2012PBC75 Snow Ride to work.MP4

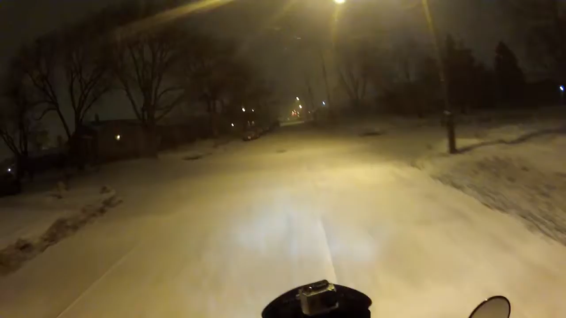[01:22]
What's weird is I'm like not seeing any tire tracks. I'm like the first one out.
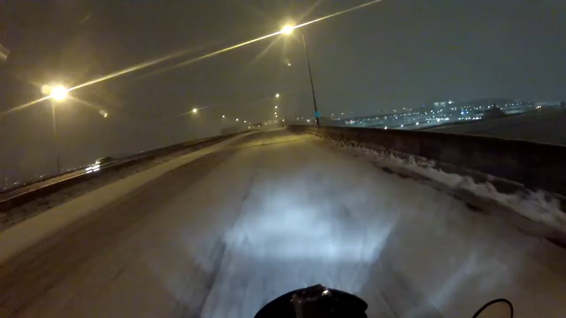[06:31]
And here comes the plow. Well, don't put your fucking blade down.